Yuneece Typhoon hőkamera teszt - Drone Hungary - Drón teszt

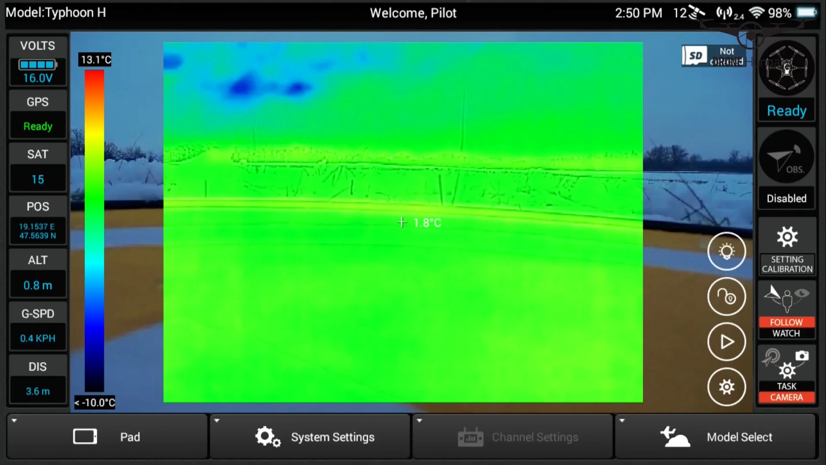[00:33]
On screen: spot 1.8°C, scale top 13.1°C
A hőkamerának a lényege, hogy ugye, mint ahogy a neve is mondja, különböző hő különbségeket,
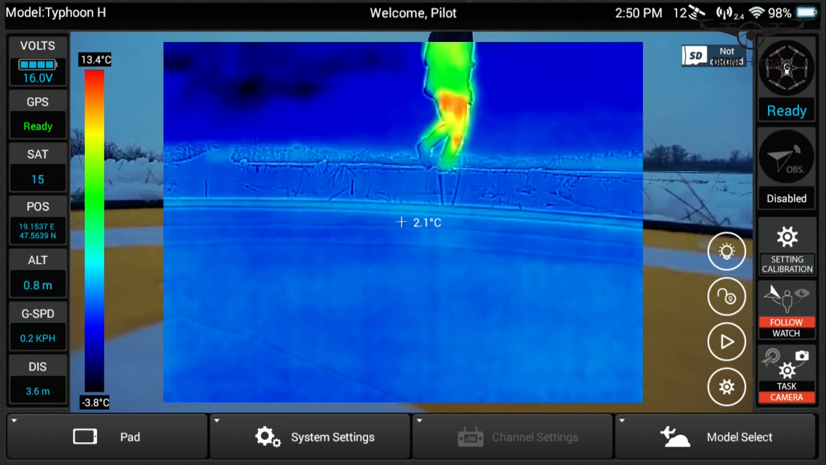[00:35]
On screen: spot 2.1°C, scale top 13.4°C, scale bottom -3.8°C
anomáliákat lehet ezzel felfedezni, kinek jó ez és minek jó ez. Jó a katasztrófavédőknek, jó a tűzoltóknak, jó különböző ipari felhasználása,
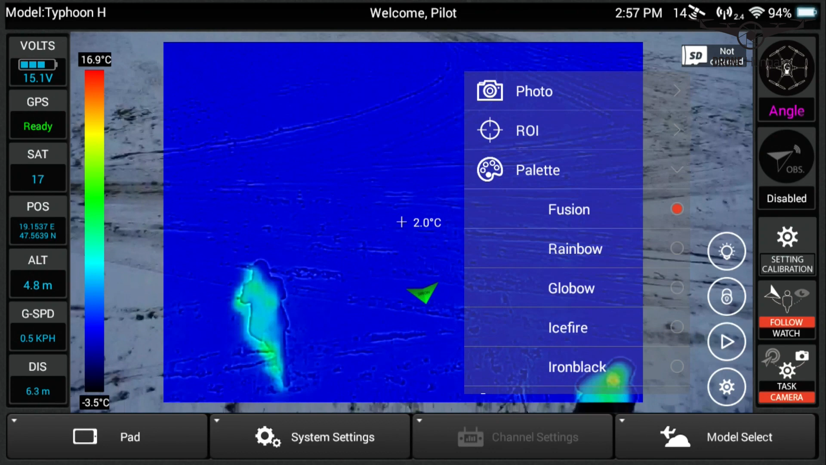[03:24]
On screen: spot 2.0°C, scale top 16.9°C, scale bottom -3.5°C
Közben. Hát itt ugye, ahogy mondtam, különböző
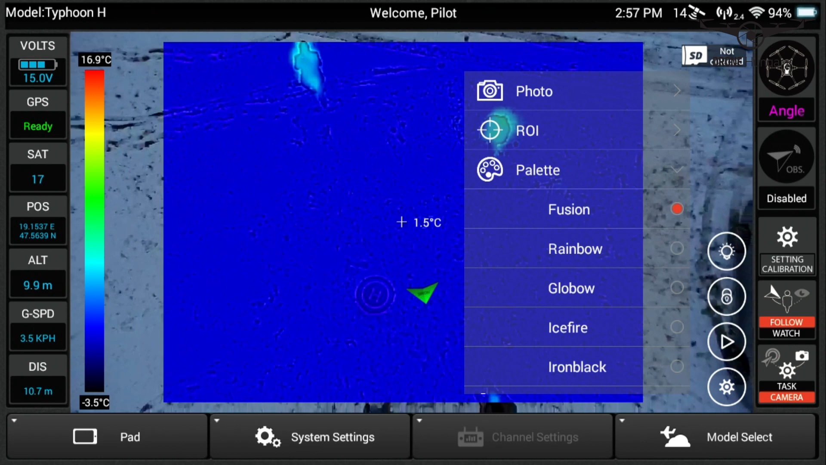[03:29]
On screen: spot 1.5°C, scale top 16.9°C, scale bottom -3.5°C
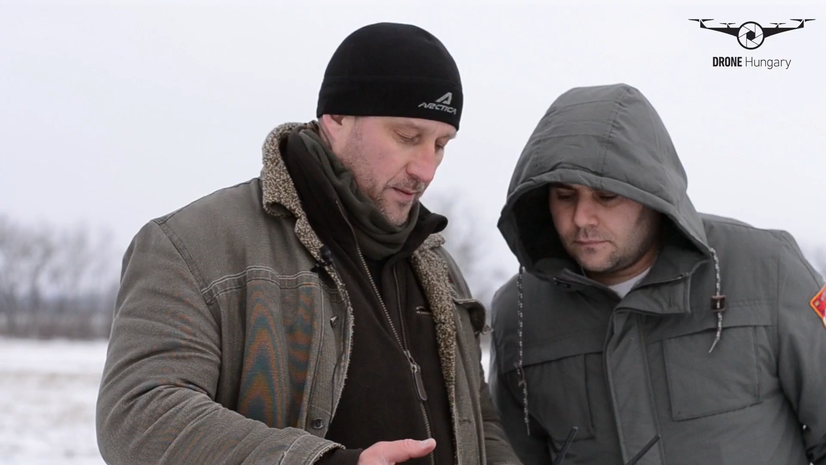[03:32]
mindenféle paletta van.
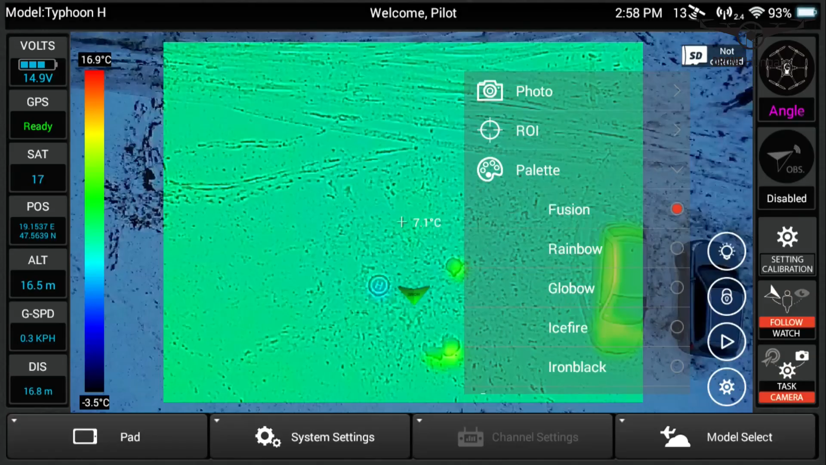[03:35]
On screen: spot 7.1°C, scale top 16.9°C, scale bottom -3.5°C
Hát ugye itt most a Fusionben van, váltsunk át Rainbow-ra, van egy globo, van egy jégtüzünk,
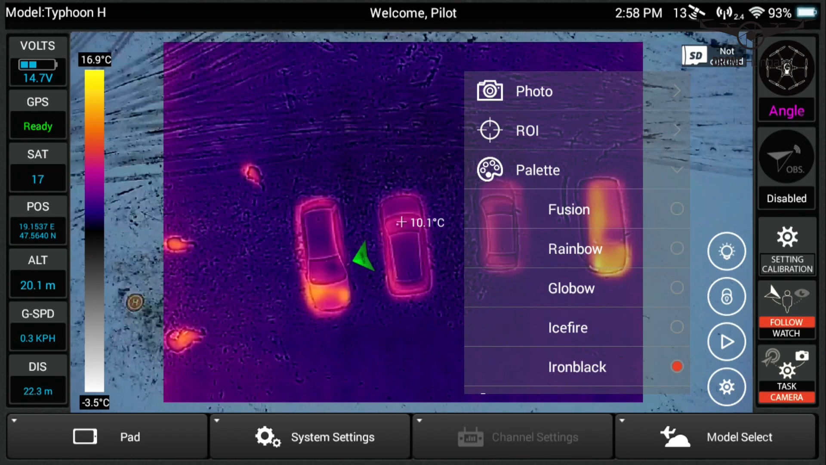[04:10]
On screen: spot 10.1°C, scale top 16.9°C, scale bottom -3.5°C
Ő egész sárgán világít. És akkor nézzünk körbe, hogy mit látunk a levegőből.
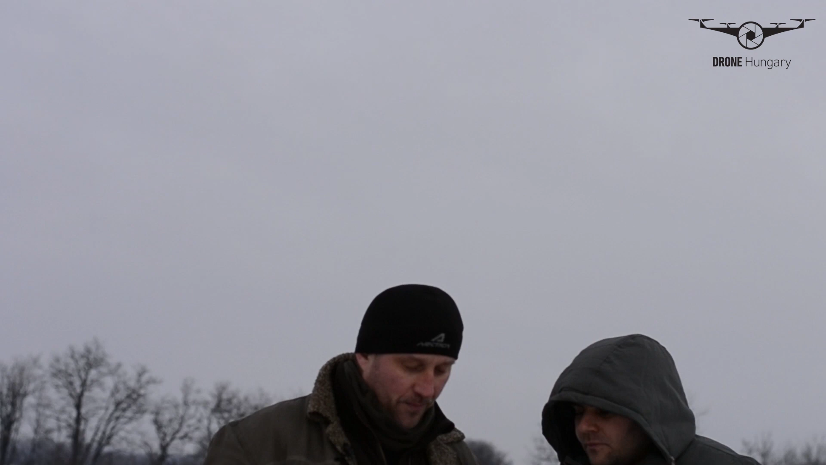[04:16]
Itt a környező... Egyébként itt vagyunk a fólustól nem messze.
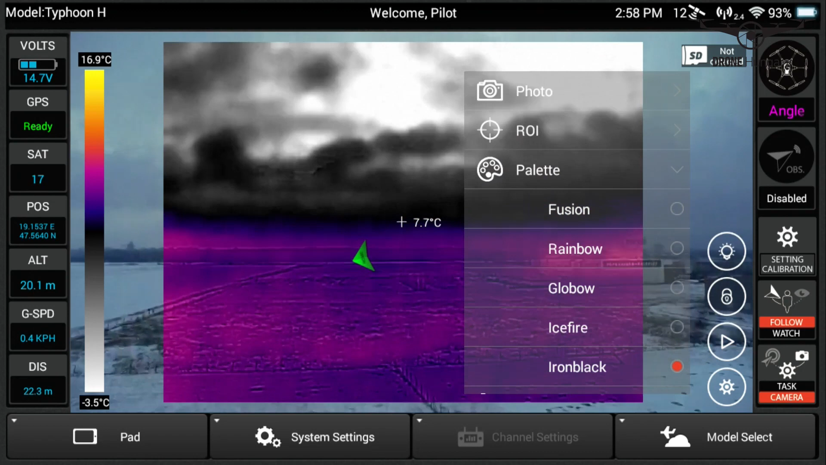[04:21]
On screen: spot 7.7°C, scale top 16.9°C, scale bottom -3.5°C
Hát itt látható az égkép. Az ég az egész hideg most. És látható, hogy a hónak azért van ám egy hőtartománya.
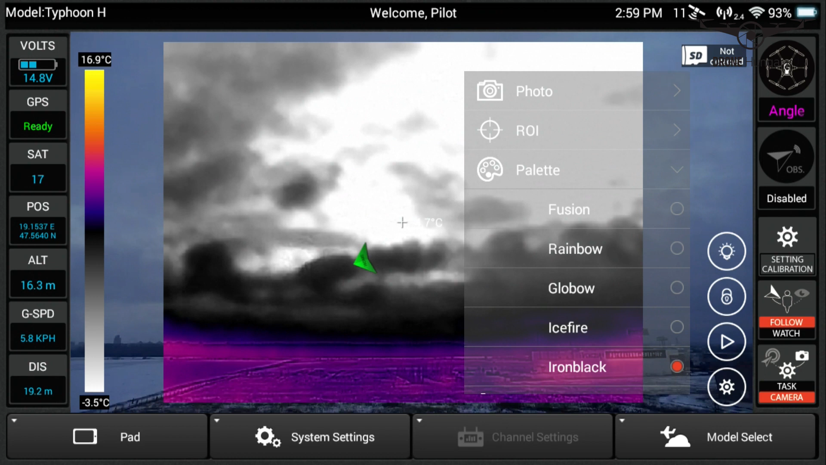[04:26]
Átkapcsolok egy másik nézetbe.
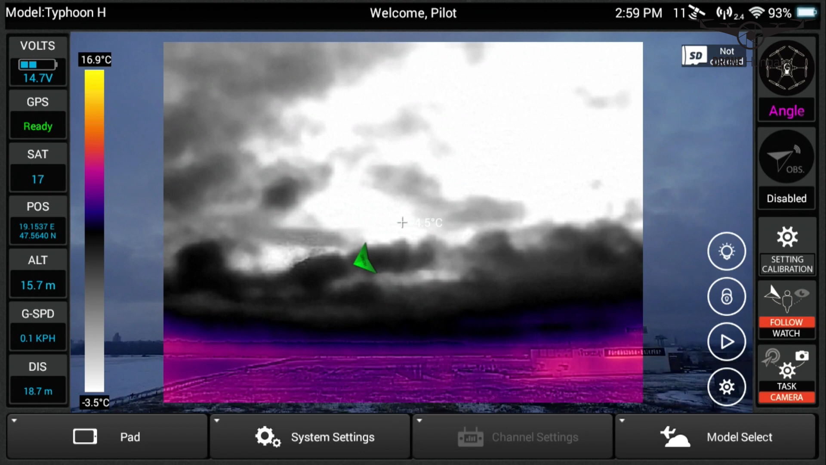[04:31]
On screen: scale top 16.9°C, scale bottom -3.5°C
Úgy talán érdekesebb lesz számotokra, hiszen akkor együtt láthatjátok a kettőt, egy szeparált, ugye ez az élőkép.
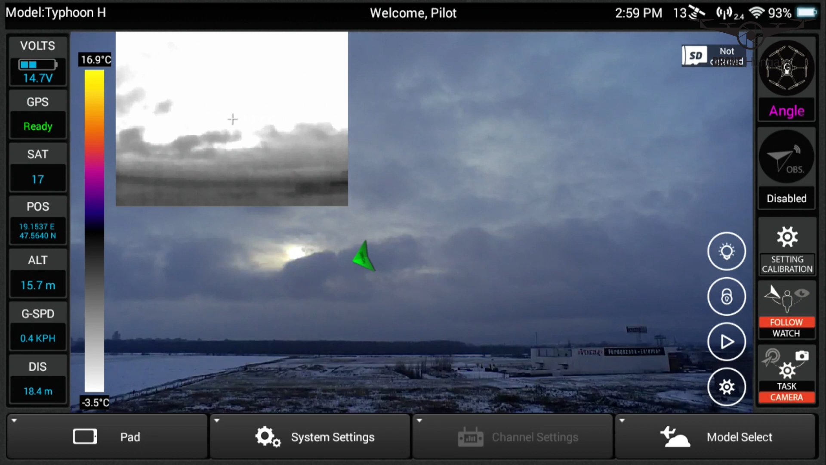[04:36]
On screen: scale top 16.9°C, scale bottom -3.5°C
És ez pedig fenn a hőtérkép. Most visszakapcsolok a hőképre, és helyet cserél.
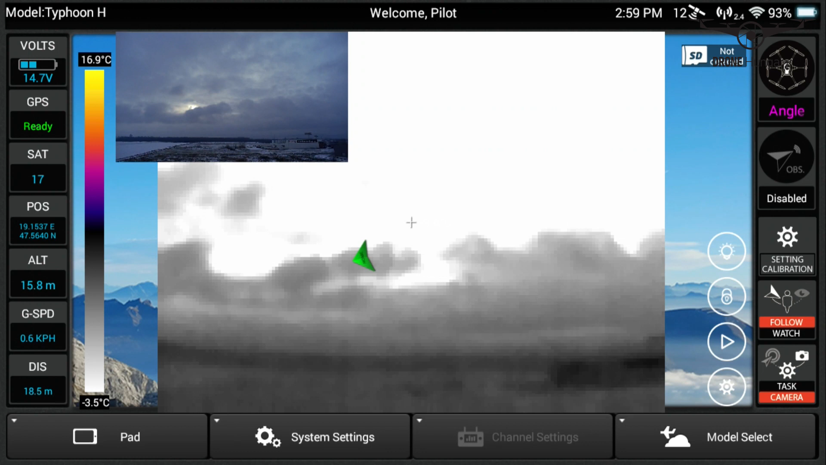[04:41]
On screen: scale top 16.9°C, scale bottom -3.5°C
Visszamegyek inkább a blendére. Így tehát ez látható volt. És akkor látható, hogy mennyire különböző tartományok vannak.
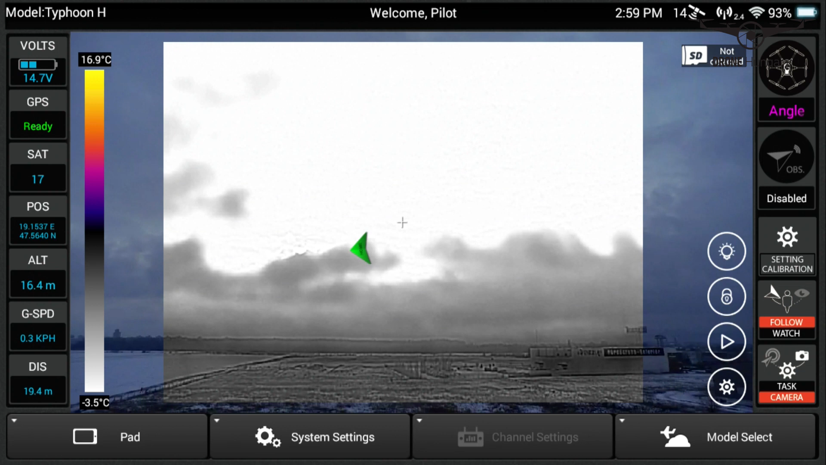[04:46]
On screen: scale top 16.9°C, scale bottom -3.5°C
Itt egészen a mínusz három és fél fok. Tehát, ha körben nézünk, minden szürke. Azaz nulla fok alatti. Itt, ami az egyetlen, amit hőt termel, azok mi vagyunk a mezőn. És ezt mindjárt mutatom is, hogy hogyan változik meg ez a kép.
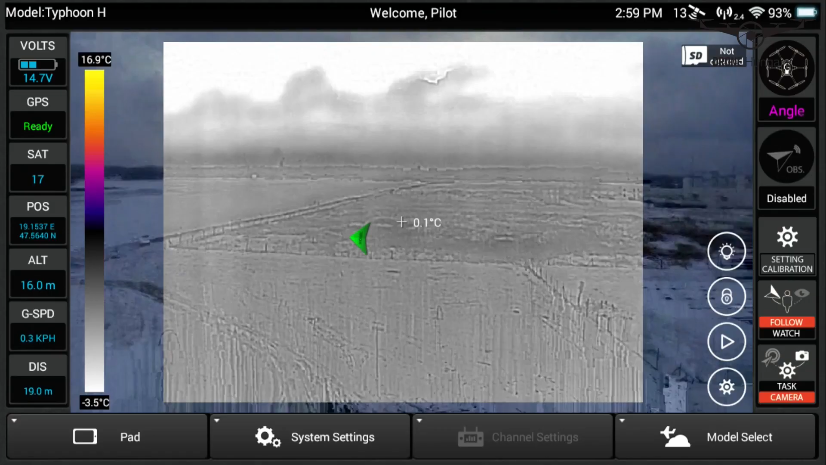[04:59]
On screen: spot 0.1°C, scale top 16.9°C, scale bottom -3.5°C
Szintén ugyanúgy, mint ahogy az előbb.
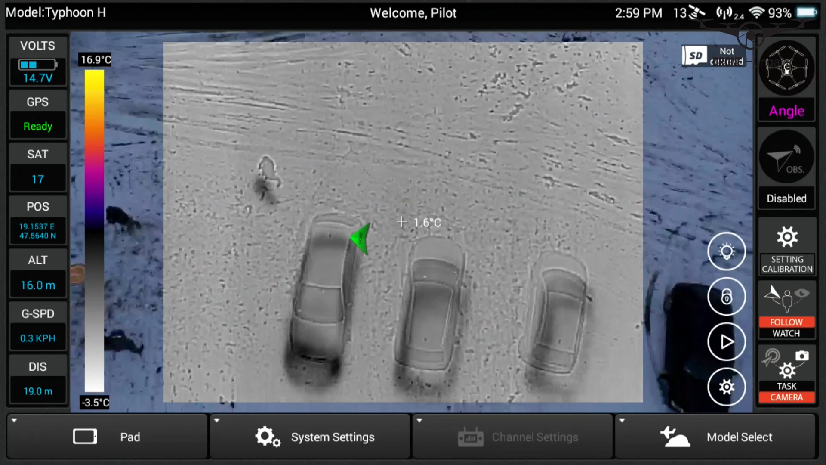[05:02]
On screen: spot 1.6°C, scale top 16.9°C, scale bottom -3.5°C
Tehát itt láthatóak a különböző tartományok. Itt visszamegyek most az előbbi beállításba. Itt a palettába.
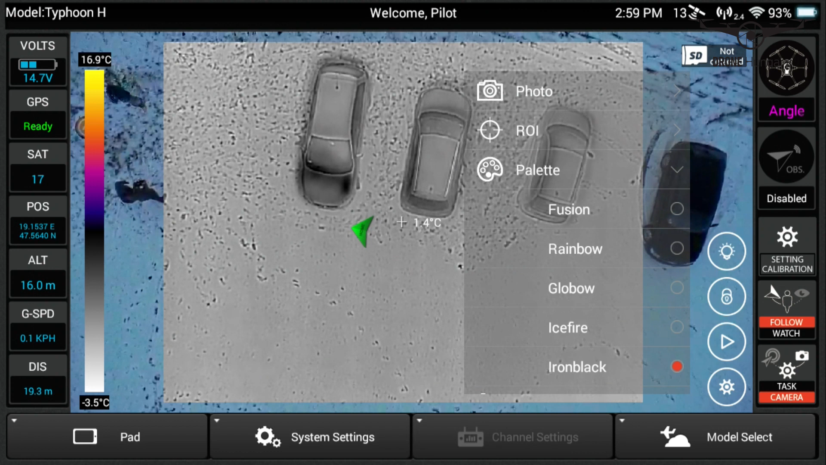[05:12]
On screen: scale top 16.9°C, scale bottom -3.5°C
Itt ugye a jégtűz. Így. És akkor igazából az egész környezet szinte azt lehet mondani, hogy mínuszba tendál.